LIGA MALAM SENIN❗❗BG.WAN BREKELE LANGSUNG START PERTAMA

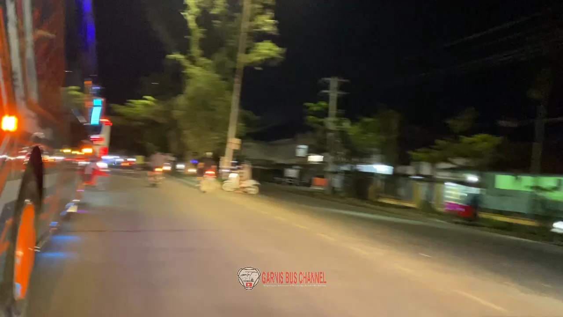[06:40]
Tuan-tuan Dan di depannya ada satu unit lagi tuh Armada Indah Tapi tadi agak lebih cepetan keluar CKJ ya Dipada Armada Indah